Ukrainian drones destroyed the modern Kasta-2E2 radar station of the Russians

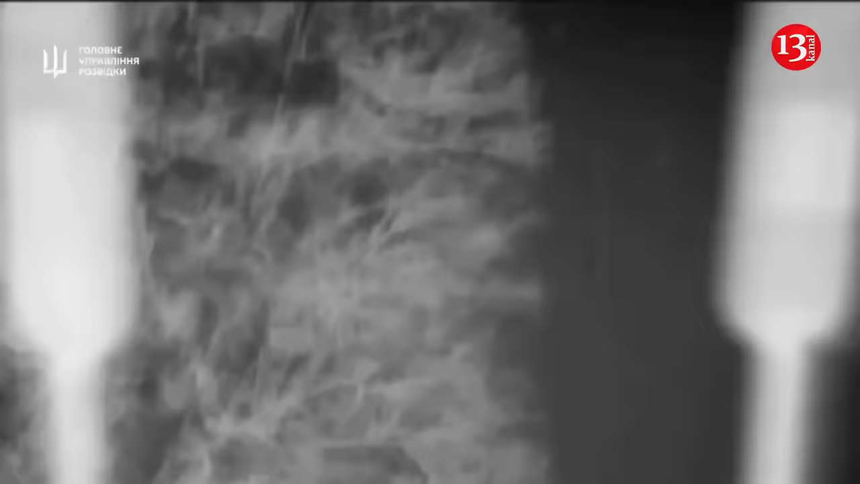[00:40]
Then the Russians brought equipment to counter-attack UAVs.
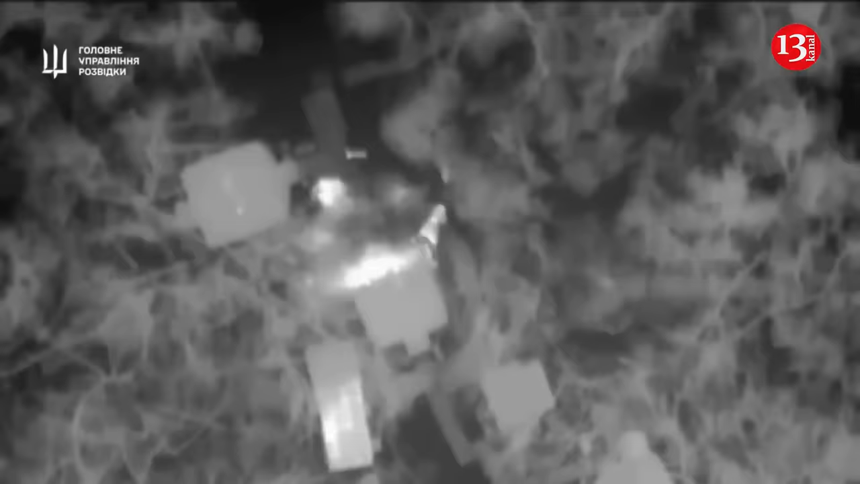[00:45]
However, ironically, recently the vehicles of the enemy station became the target of attack drones of the Special Operations Forces, the military informed.